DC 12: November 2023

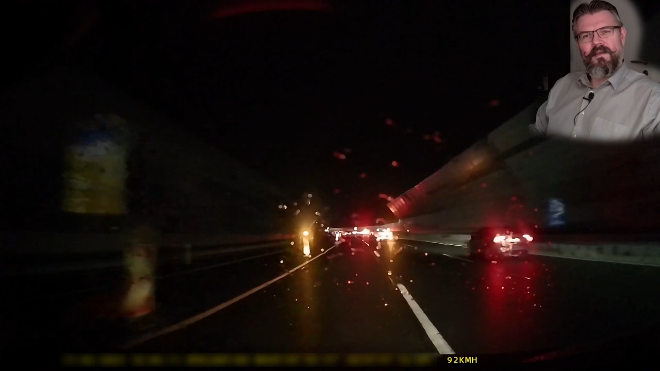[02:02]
There's a short flash. Ah, a cat. Using the pedestrian's crosswalk. Nice. Nice.